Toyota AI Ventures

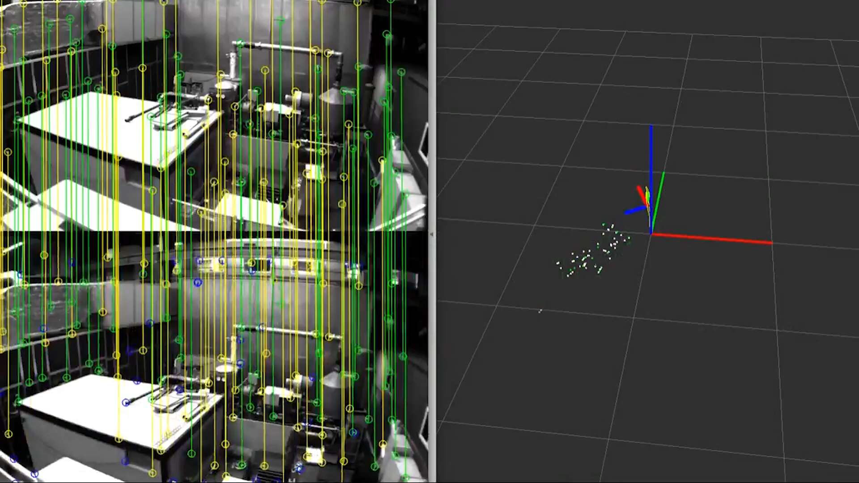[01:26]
The SLAM stands for Simultaneous Localization and Mapping and we design the algorithms that address the SLAM problem. The problem with current solutions are they're very,